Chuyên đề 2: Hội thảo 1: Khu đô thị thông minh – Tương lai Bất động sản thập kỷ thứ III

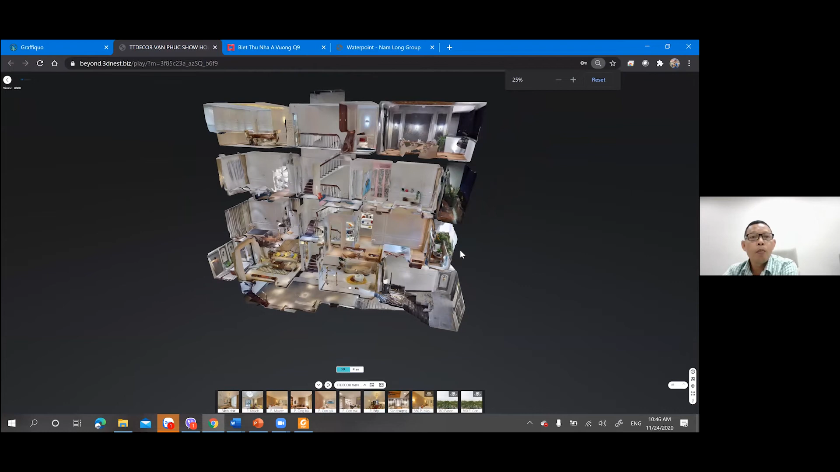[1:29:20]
Mô hình 3D này nó được số hóa và nó giúp cho cái phần bên bất động sản nó mình sẽ nhìn tổng quan của căn nhà và có
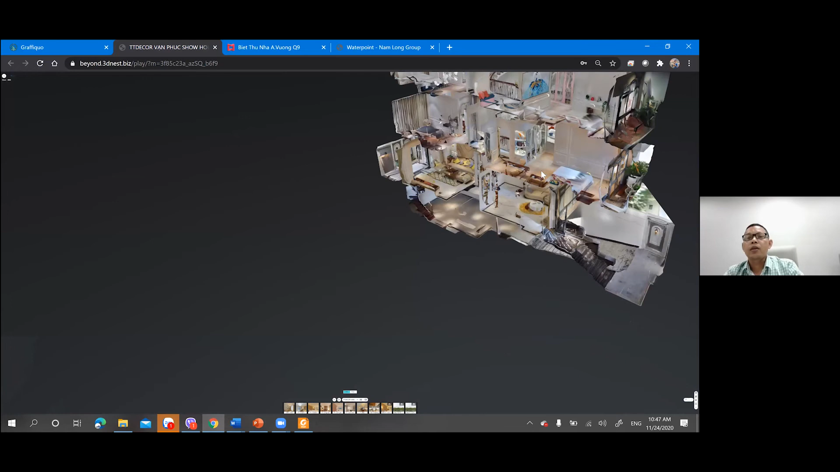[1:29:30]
thể mình tham quan chi tiết của cái căn nhà. Chúng ta sẽ đi vào bên trong của căn nhà.
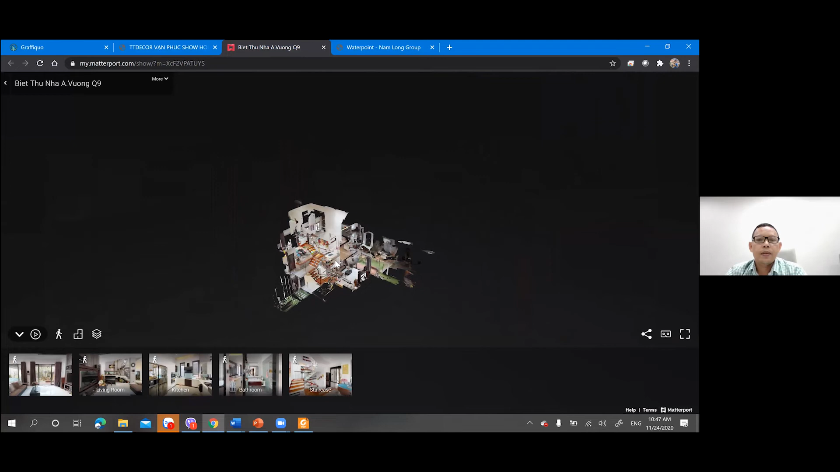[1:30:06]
Rồi, chúng ta đi xem chi tiết của không gian của tổng thể của toàn khu,